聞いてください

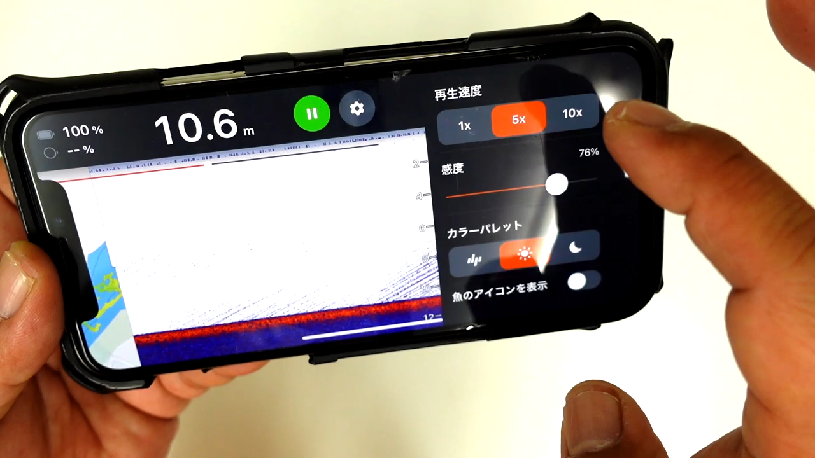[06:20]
On screen: depth 10.6 m
結構ねー、後追いで復讐がね、
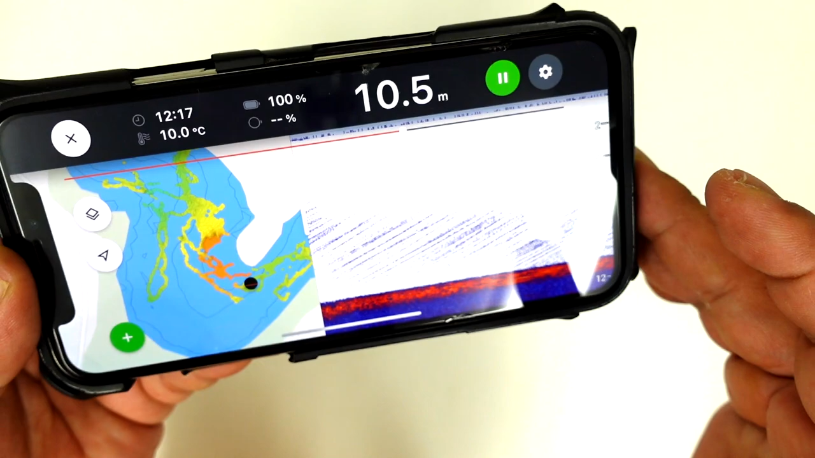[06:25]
On screen: depth 10.5 m, water 10.0°C
しやすいどこをどういう感じで、ね、亀山ダムねー、流していたのかなー、とかねー、全部ねー、記録がこうやって取っておいて、結構ねー、あのー、
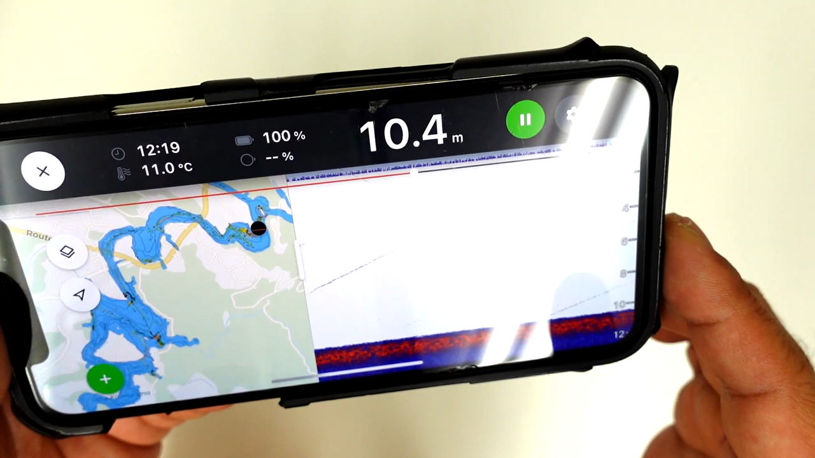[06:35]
On screen: depth 10.4 m, water 11.0°C
次どうしようってねー、次行った時どうしようとかねー、来年行ったらどうしようとかそういう時にねー、
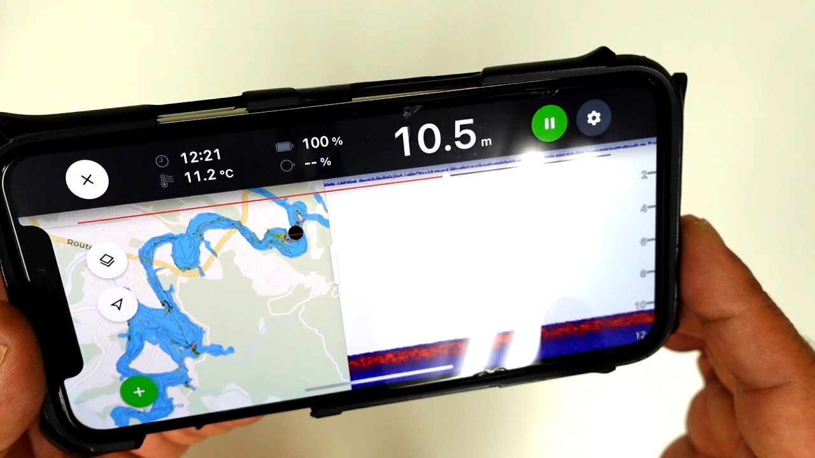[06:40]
On screen: depth 10.5 m, water 11.2°C
こう、遡ってねー、この記録が結構ねー、役立ってくるんですねー、あ、結構中層にふわっふわってねー、映ってんなー、みたいなねー、
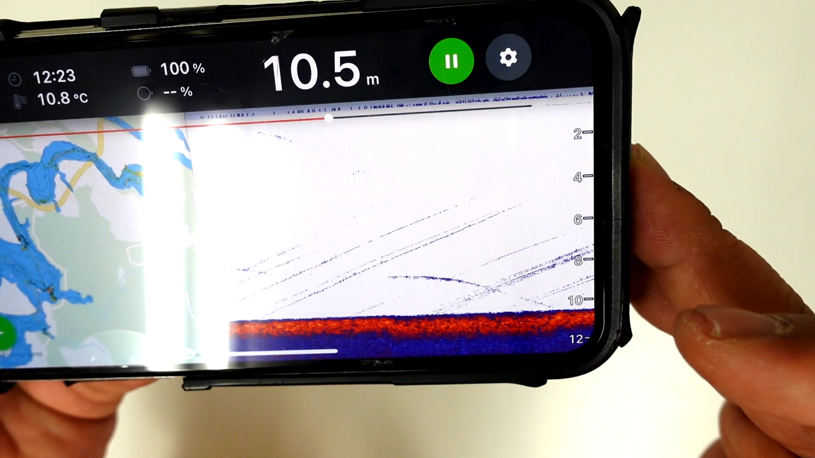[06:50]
On screen: depth 10.5 m, water 10.8°C
うーん、これ明らかになんかちょっと、
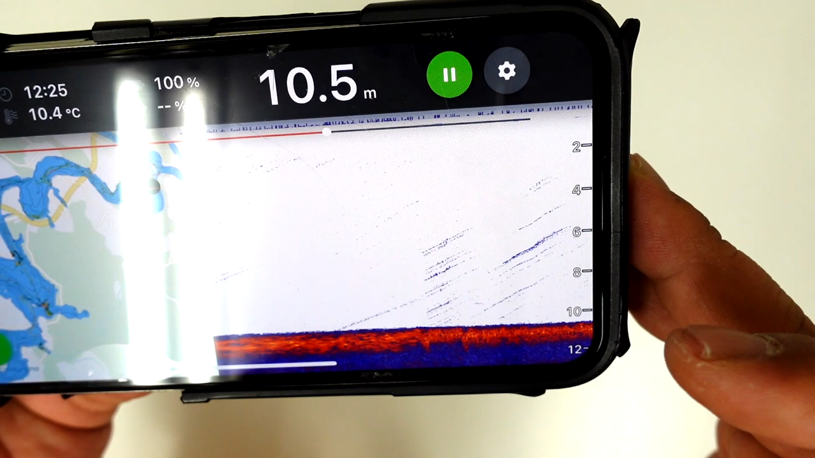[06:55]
On screen: depth 10.5 m, water 10.4°C
魚が追ってる瞬間の波形だなー、とかねー、これは立木周りに何かよく映ってるなー、
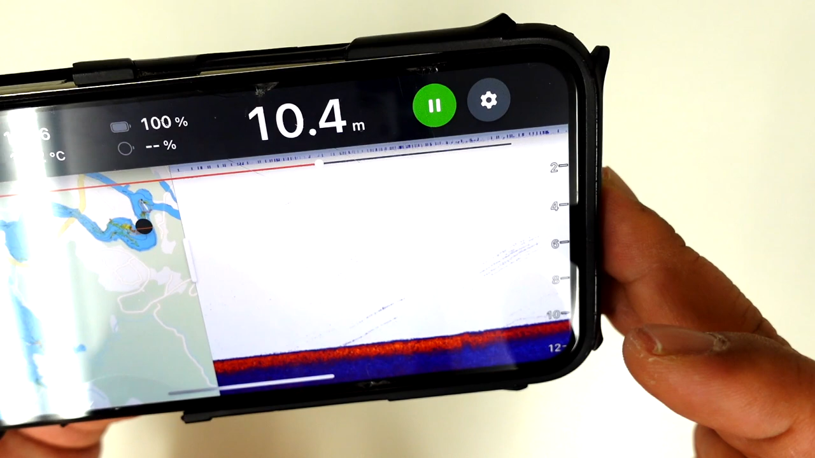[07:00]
On screen: depth 10.4 m
とかねー、そういうのがねー、全部こうやってー、あー、でー、ブレイク沿いで、
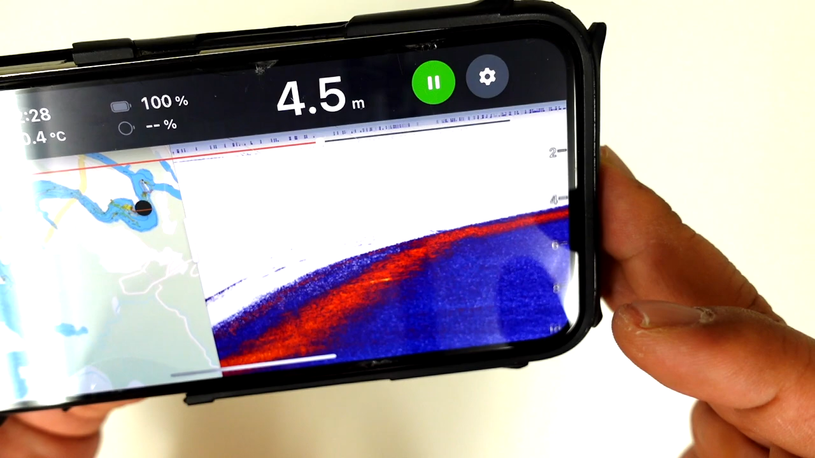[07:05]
On screen: depth 4.5 m
ちょっと深場をやめて浅いところ見に行ってますねー、とかねー、
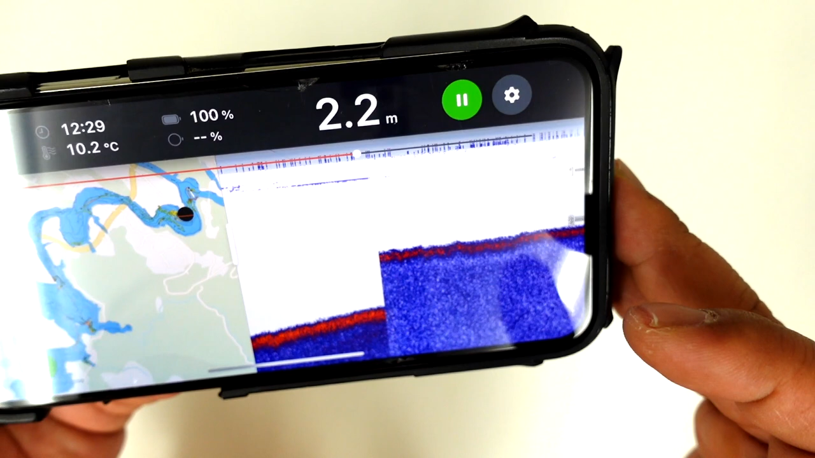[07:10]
On screen: depth 2.2 m, water 10.2°C
えー、こんな感じで、えー、すぐにねー、